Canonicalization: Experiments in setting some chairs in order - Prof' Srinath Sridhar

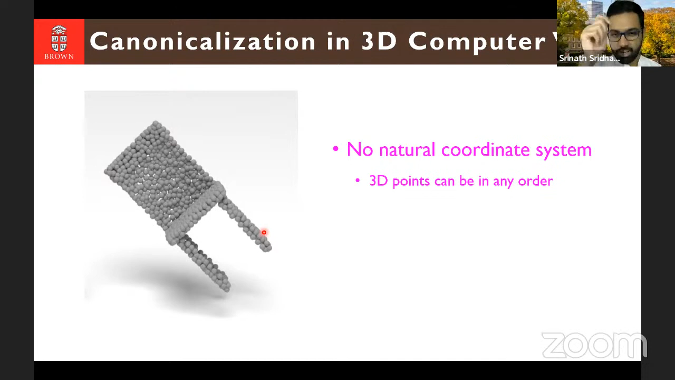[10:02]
But if I swap the order of these two points, it makes no difference, right? It's still the same shape. So, you know, the 3D points are the order of the points does not really matter. Whereas in images, the order of the pixels do matter, right? So that's one of the things to keep in mind here. In 3D, we have more degrees of freedom for rotations. Objects can rotate along the x, y, or z axis, right? So it's a much more complicated rotation space. And finally, there is, you know, more translational degrees of freedom in 3D. So objects can translate across x, y, and z dimension compared to just x and y in two dimensions, right? So for these reasons, it's really, it's been really hard to kind of build 3D computer vision systems.
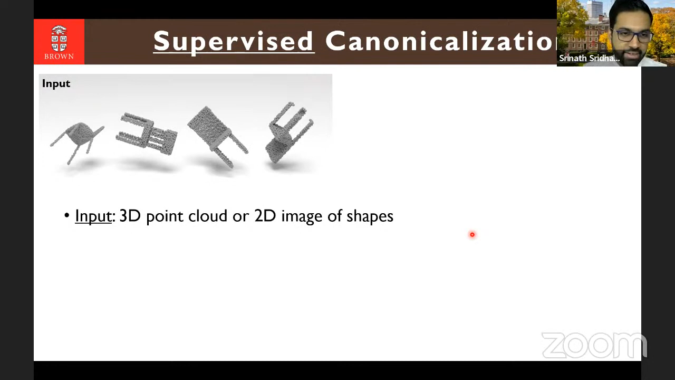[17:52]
Okay. So our inputs could be, for instance, 3D point clouds. So these are inputs that you get, for instance, from depth maps or some kind of a laser scanner, right? So that's a 3D point cloud. What we want the output to be is a canonicalized version of those shapes, right? So in this case, we have a bunch of uncanonicalized shapes and we want the output to be a canonicalized version of those shapes. And here we are primarily focusing on rotation canonicalization, but you can also think of things like scale and translation canonicalization. We want to build a neural network or several neural networks that solve this problem in a fully supervised fashion,
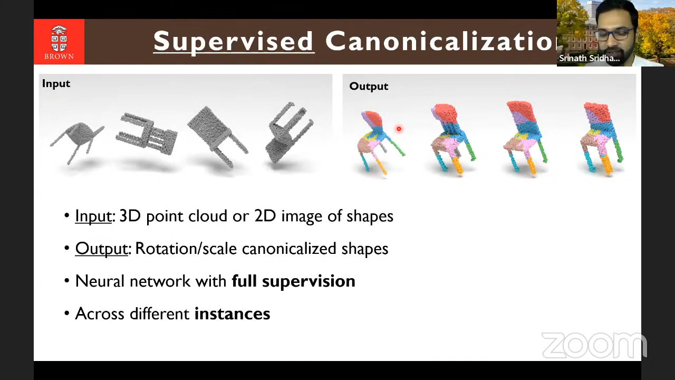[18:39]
And finally, we want a method that works for categories of objects, right? So not just one instance, because if you had just one instance, we could probably solve this using registration, classical registration techniques. We want to do this using for a category of shapes, so different instances across categories. Okay.
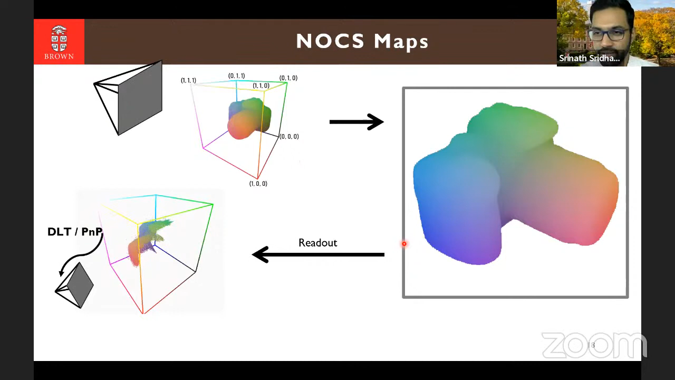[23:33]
So just from this image, we have both 3D information. And because we have correspondences, we also know where the camera was originally. So we have some rich encoding of what we have. Okay. So you can interpret NOx maps, you know, in different ways. I'm not going to go into the details here. But essentially, you know, you could think of this as a derived representation.
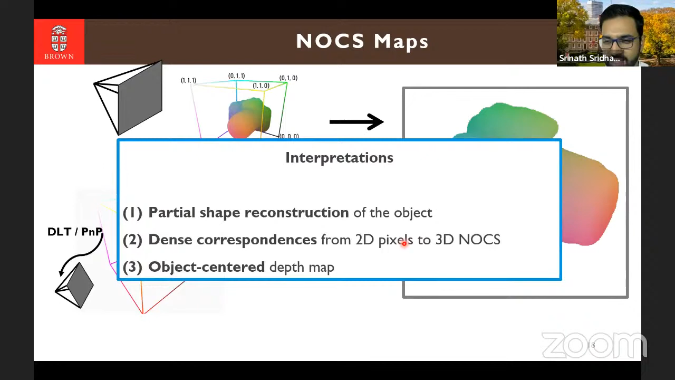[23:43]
So we go from NOx, and then we get these so-called NOx maps. So NOx maps have a lot of relationship to a bunch of previous work.
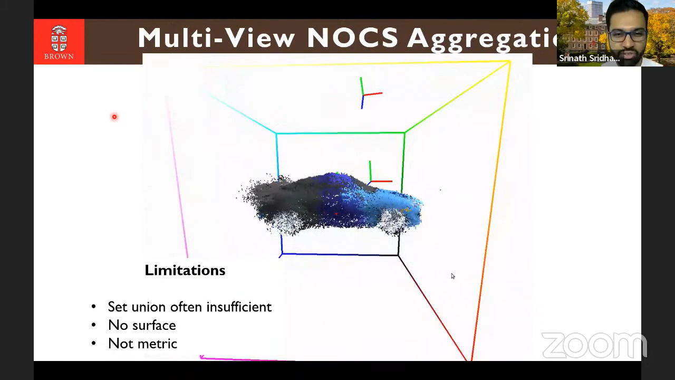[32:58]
So reconstructions don't look very nice, right? So they are a bit noisy.
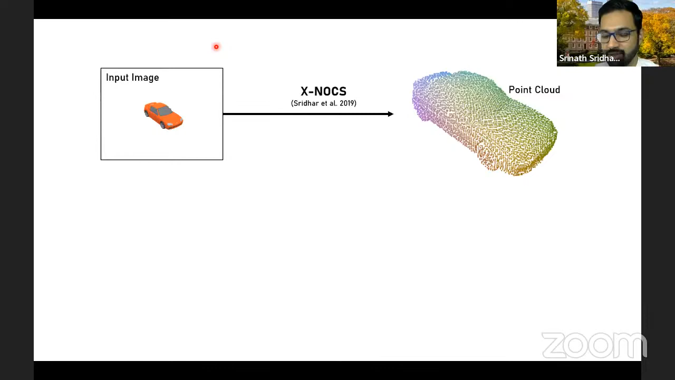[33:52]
Right. So what we wanted to do is we wanted to incorporate this notion of a surface into this, uh, into this approach, right? And this, um, there's, there's, there's, you know, a few different things that we could try, but, you know, in this particular presentation, I'm going to talk about one approach that we tried, which tries to enforce a surface constraint onto the reconstruction that we get. Um, and this is useful because, you know, then we have this notion of continuity.
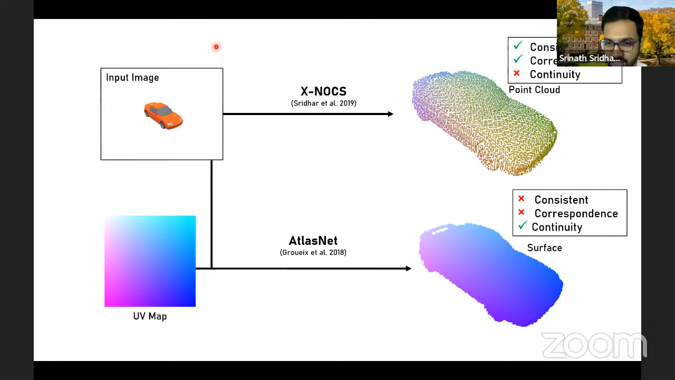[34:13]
There is a surface, so points have to be on the surface, uh, and this results in much better reconstruction quality and reduced noise in general.
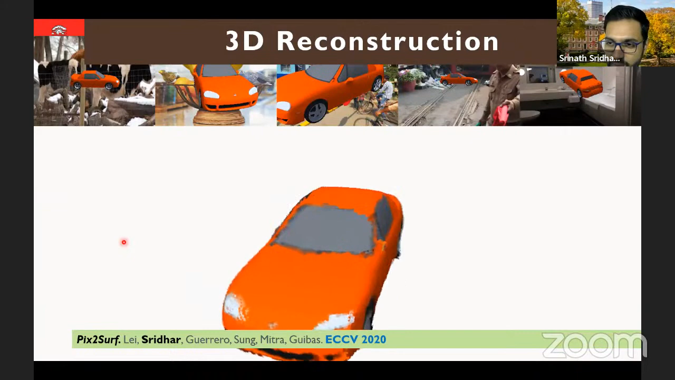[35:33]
So, you know, we can capture all of this, uh, uh, continuous surface representation from just, uh, five images. And again, you know, this, this underlying, this reconstruction approach is the NOX map representation.
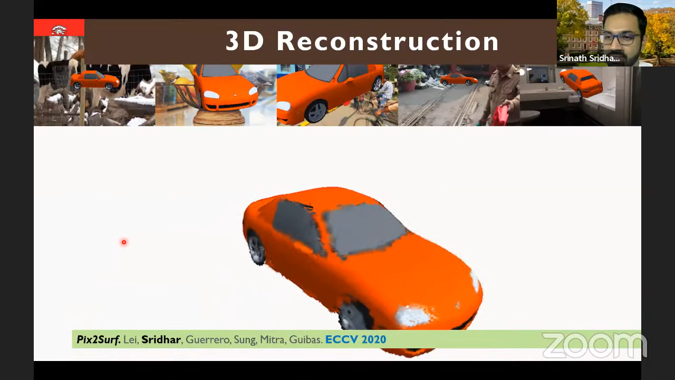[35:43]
So we have a fully supervised, um, NOX map prediction task that the network is trying to solve.